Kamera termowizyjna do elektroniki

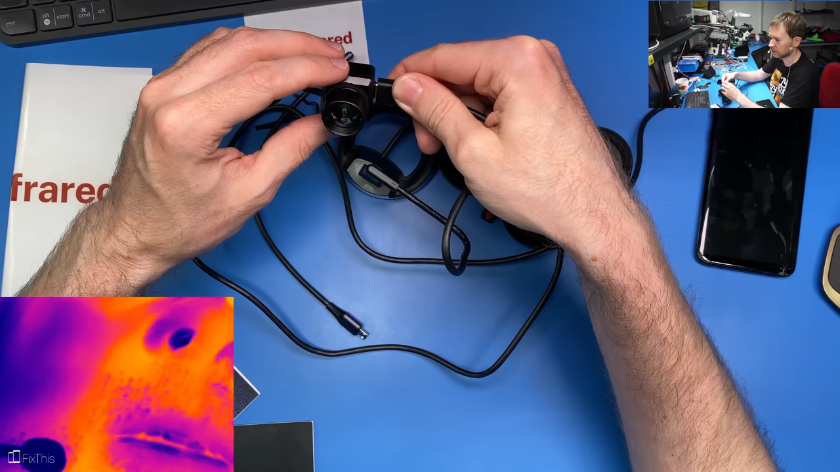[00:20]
Widać rzęsy, włosy w nosie. Zobaczcie to. Wciągam powietrze. Wydycham. Takie drobne zmiany rejestruje ta kamera.
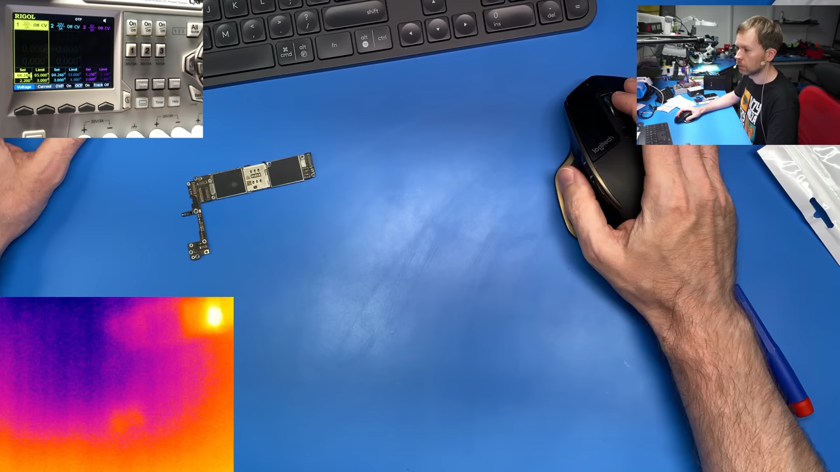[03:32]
To działa całkiem fajnie. Kamera jest na UVC, nie wymaga żadnych sterowników. Trzeba użyć aplikacji, którą udostępnia producent. Nazywa się Xterm Demo. Link zamieszczę w opisie.
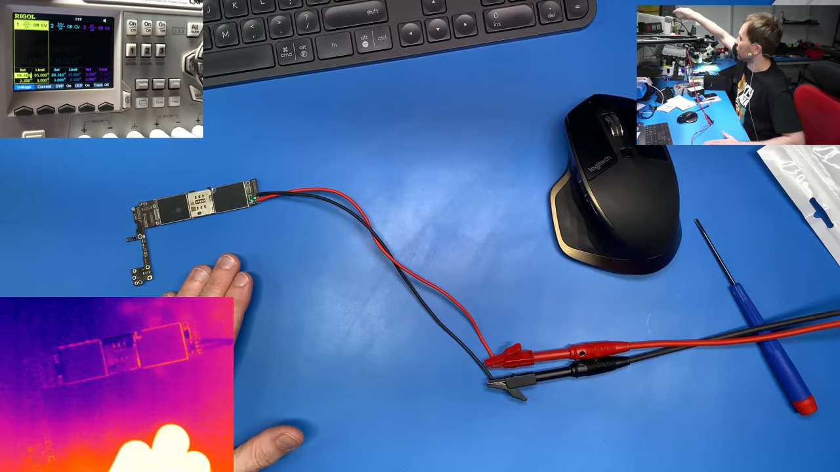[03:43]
Odpalam zasilanie i zobaczymy co się stanie. Widzimy, że coś tu się dzieje. Jest jakieś zwarcie. Kamerka daje radę. Uwidacznia co się tam dzieje. Jeszcze raz. Okej. Mamy zwarcie w tym miejscu. Nie wiem jeszcze z której strony płyty. Zobaczymy czy uda się to ustalić. Okej. Zwarcie jest z tej strony. Tu było widać taki upływ jakby temperatury.
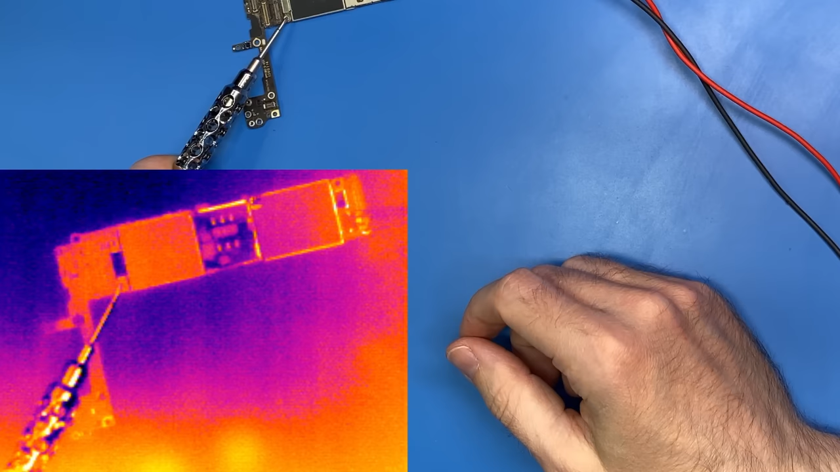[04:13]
Zobaczcie sobie, że tu jest ekran w tym miejscu. Jakby z niego wypływa bardzo jasny punkt. Odpalam prąd.
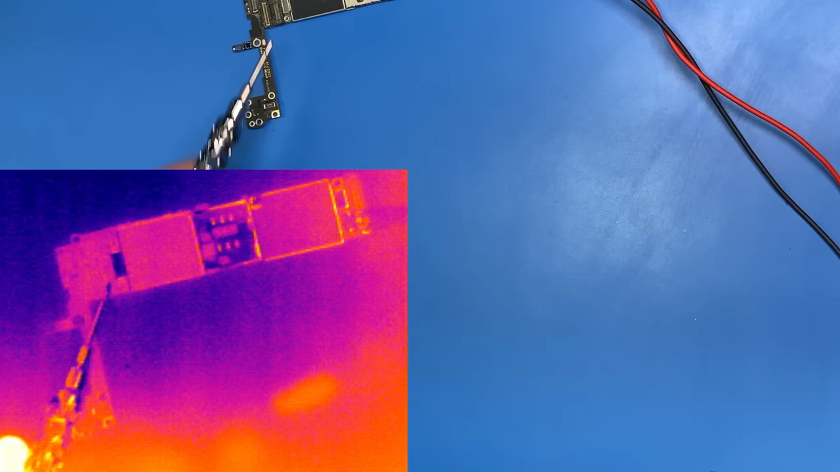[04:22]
Wskazuję wam tutaj śrubokrętem. Widzicie? Jakby temperatura wychodziła z ekranu. Po drugiej stronie płyty. To mniej więcej jest ta część. Zobaczcie co się dzieje. Nic się nie dzieje. Jest bardzo mocne rozproszenie tej temperatury. Co powoduje właśnie, że określiliście sobie ze mną występowanie tego zwarcia pod ekranem. Trzeba to rozlutować. Za chwilę potwierdzimy to.
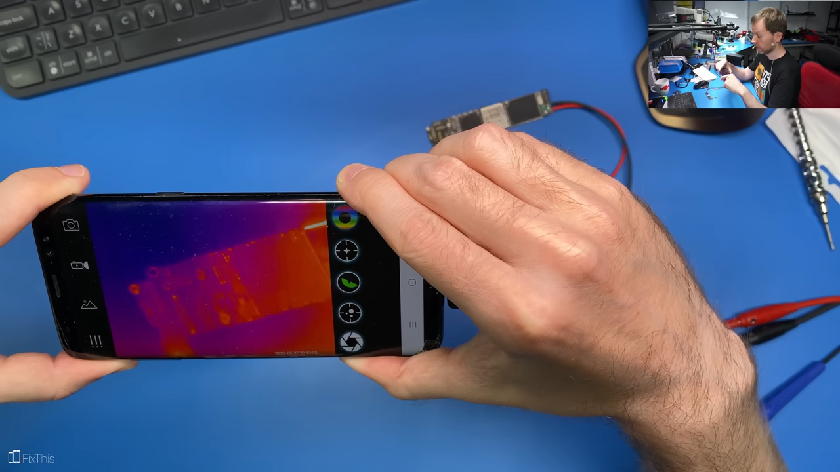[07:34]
Ta płyta tak się nie świeci jako całość. Czyli te parametry ustawione w apce mają lepsze rzeczy. O, widzicie, jest jakaś tam korekcja temperaturowa.
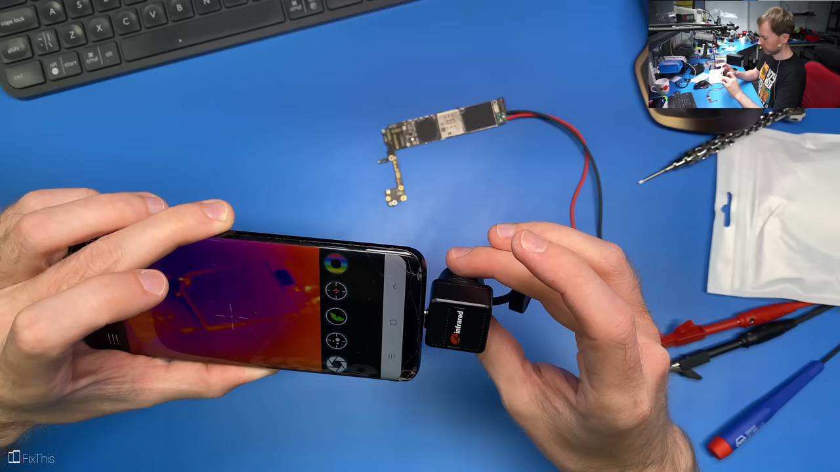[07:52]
Apka pokazuje trochę lepiej mimo wszystko ten obraz. On jest bardziej kontrastowy. Nie jest taki rozstrzelony. Mam wrażenie, że ten obraz jest trochę szybciej rejestrowany.
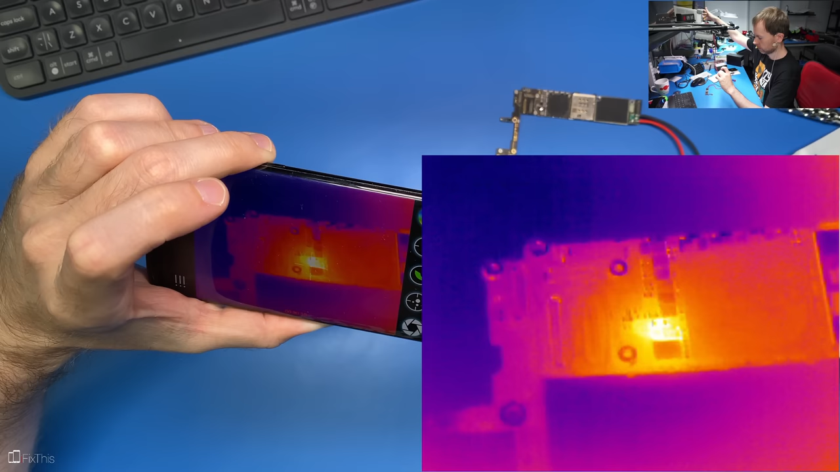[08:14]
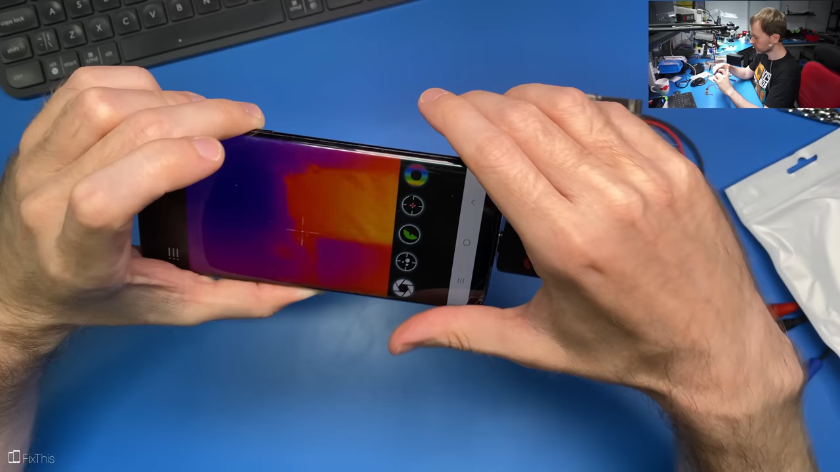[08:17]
Obraz jest naprawdę szybki. Ładnie to wszystko wygląda. Aplikacja jest trochę taka sobie, jeżeli chodzi o elektronikę.